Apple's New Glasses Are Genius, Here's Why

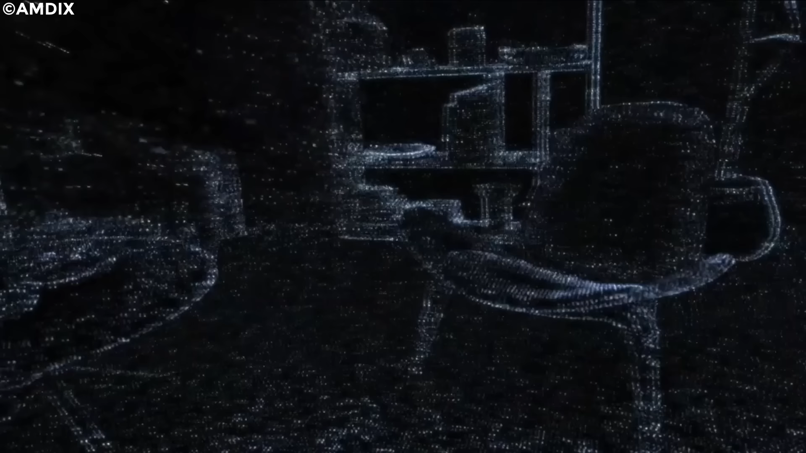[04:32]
The eyewear will have a light detection and ranging scanner, also known as LiDAR scanner, on the right temple.
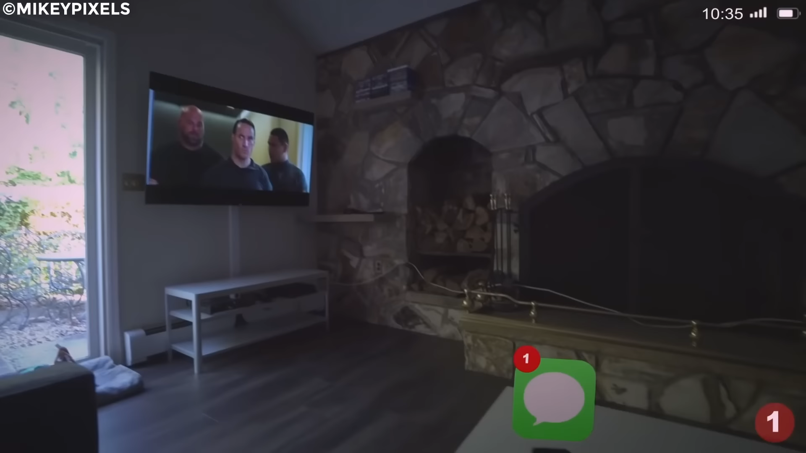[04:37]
This scanner will help the user create fast, accurate, and realistic 3D representations of close-range objects and environments.
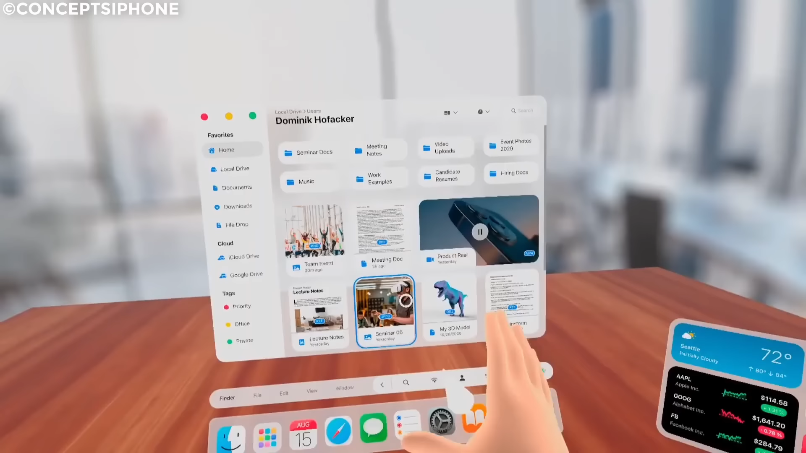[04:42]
However, the Apple glasses do not come with any inbuilt cameras.
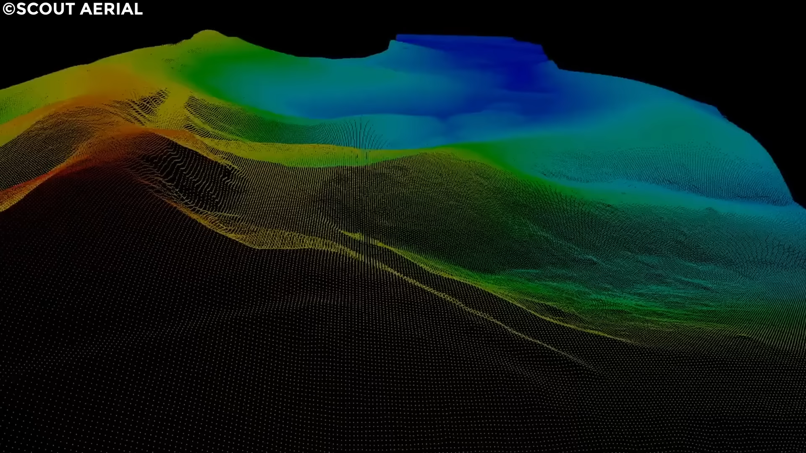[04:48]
Still, LiDAR helps position objects without physical markers in seconds.